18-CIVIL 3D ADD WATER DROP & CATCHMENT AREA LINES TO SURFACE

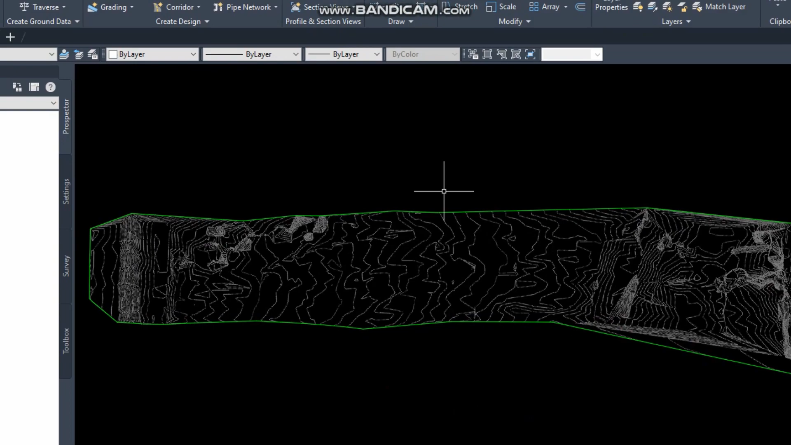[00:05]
bismillahirrahmanirrahim today video is about water drop and catchment area for
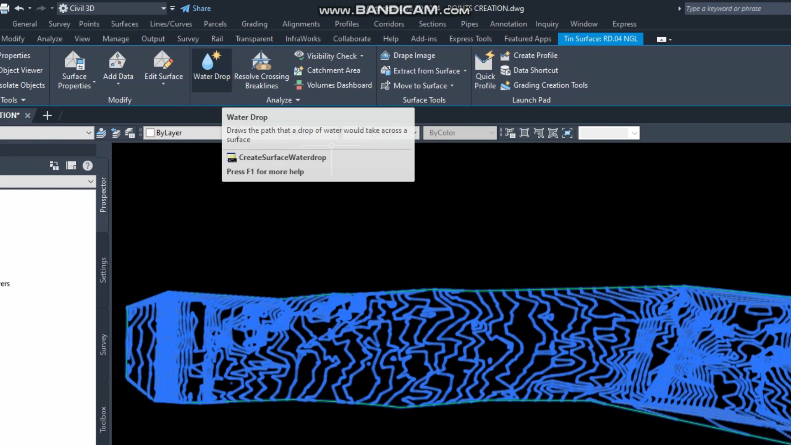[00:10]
a surface if you have a surface and we want to know
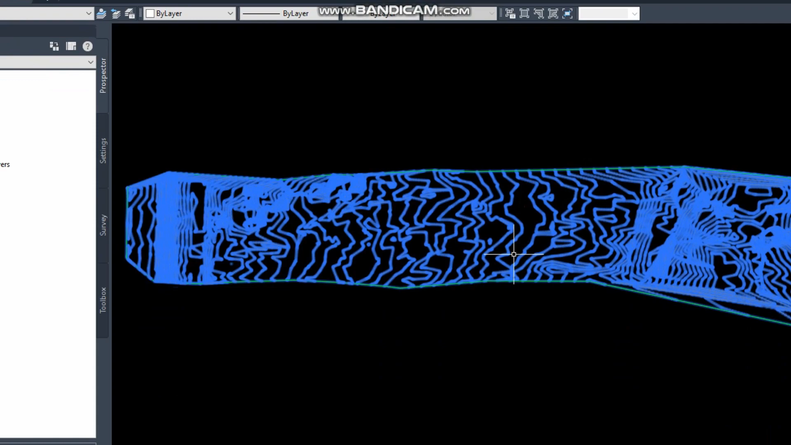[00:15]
how the water were crossing our surface so
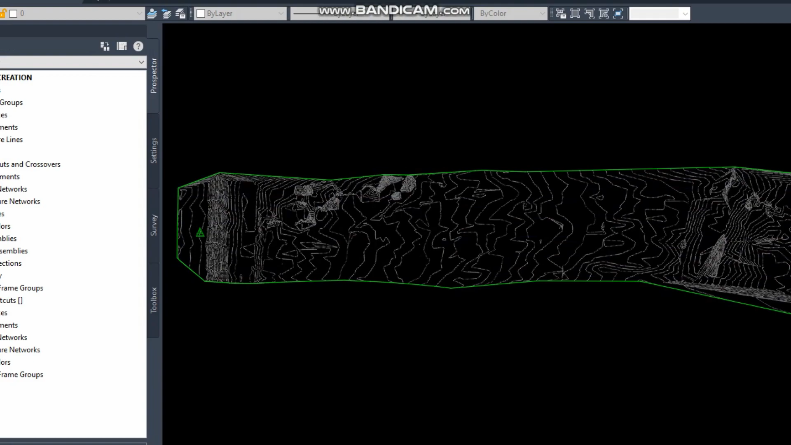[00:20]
suppose this is our road the
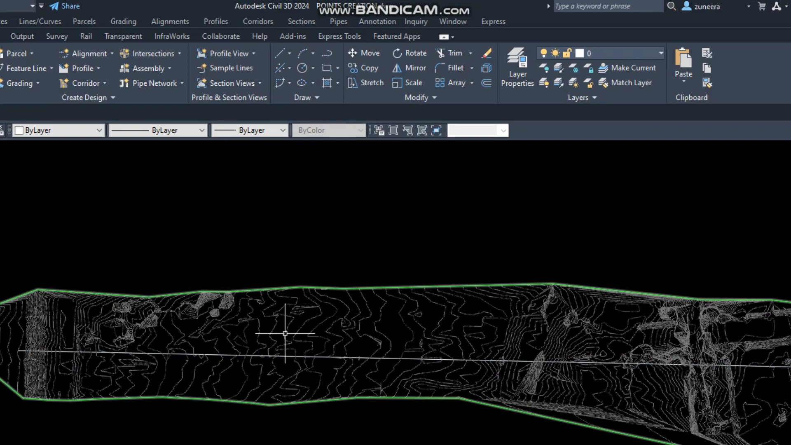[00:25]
center line of the road I will make a
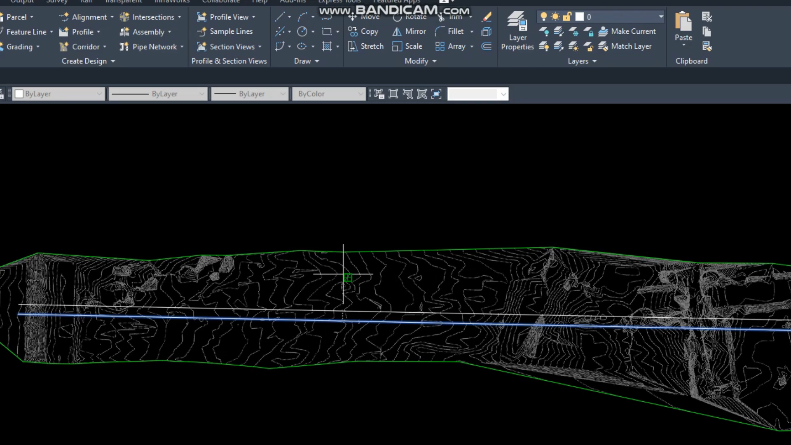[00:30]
temporary road like we have in the surface and
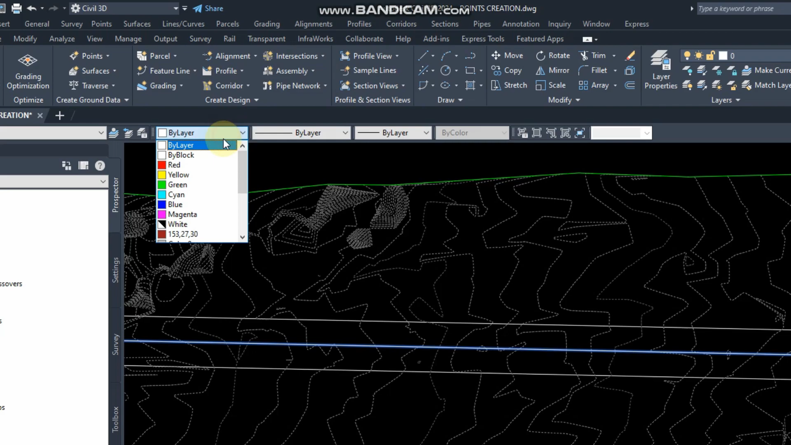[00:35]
we want to know how the water will cross this road